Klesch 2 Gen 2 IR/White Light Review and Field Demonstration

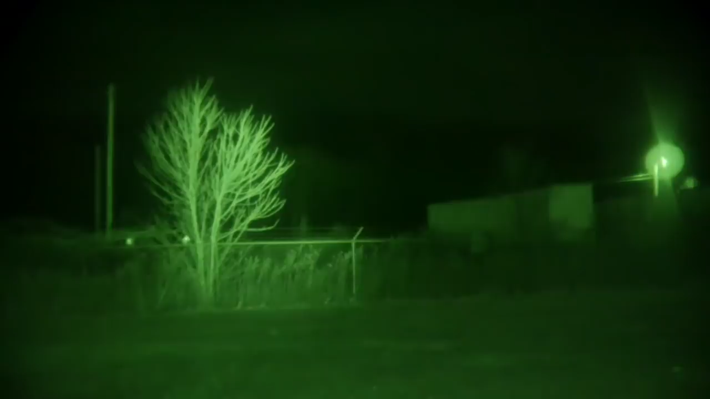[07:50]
You can see, man, this thing really lights up the whole area. But as you can see, also, we can bring it down to where we've got it pointed out about 10 yards in front of us. But look at that. That is amazing. And coupled with the infrared laser that we can turn all the way up, you can see the thing. That's a pretty powerful tool right there.
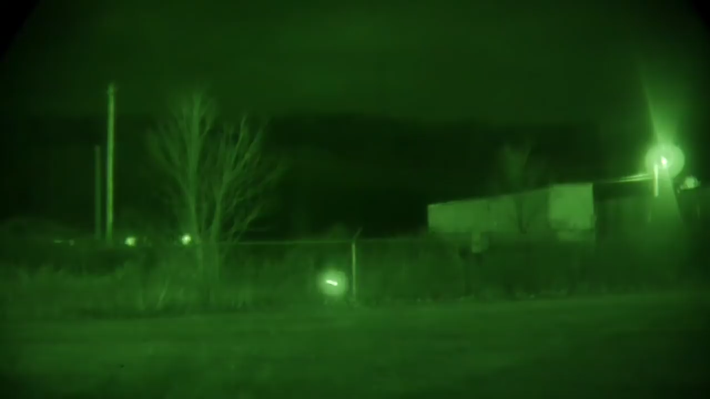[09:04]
That's 1,000 yards there. And then back over here. And then we can put it in front of us. There's the flashlight. That's without the flashlight, the illuminator. We can go ahead and, like I said, bring that up.
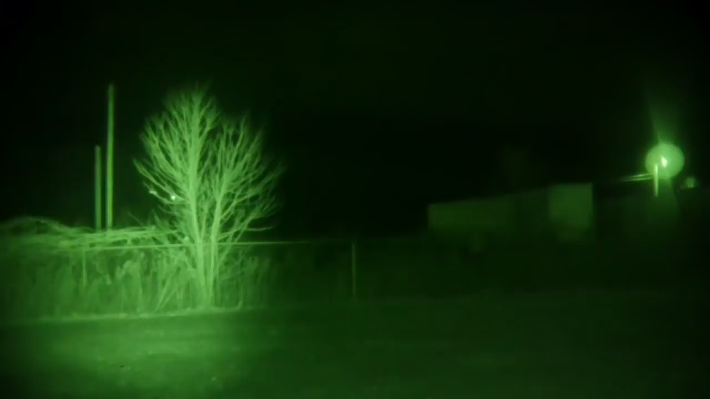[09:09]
And that's a good, I think, good demonstration of how this thing would work.
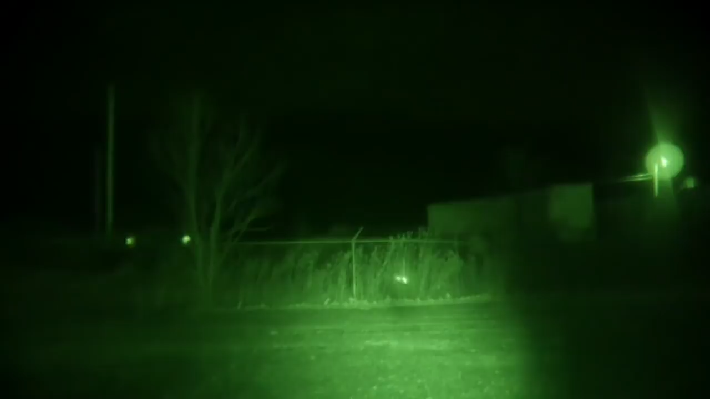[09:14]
But if you're doing room clearing, I would definitely go ahead and just bring that flashlight down. Bring that laser down. You don't need all that light. Or you can just turn it off. There you go. All right, guys. I hope you enjoyed that video.